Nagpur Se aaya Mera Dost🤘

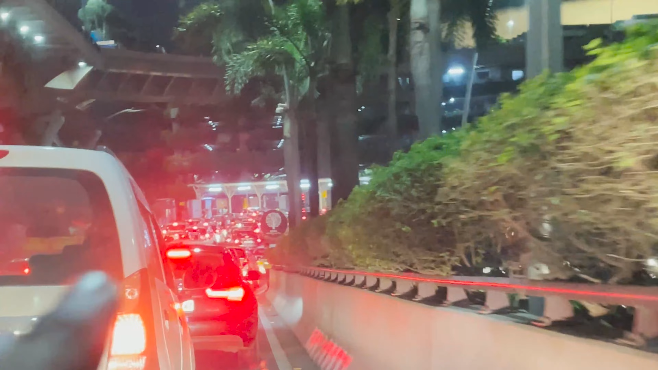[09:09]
ये सब कार पार्किंग, ये सामने वाली जो गेट है यही कार पार्किंग के लिए अंदर चली जाती है और मुझे लगता है यहाँ से राइट ले लूंगा।
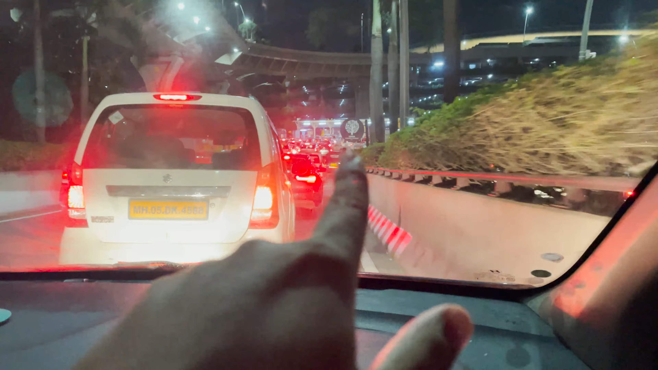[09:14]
लास्ट टाइम मैं इस वाले गेट से अंदर चला गया था उधर साइड में, अभी यहाँ से देखो यू टर्न लेना है और इधर जाने का है। वेलकम बैक ब्रदर, वेलकम बैक फाइनली।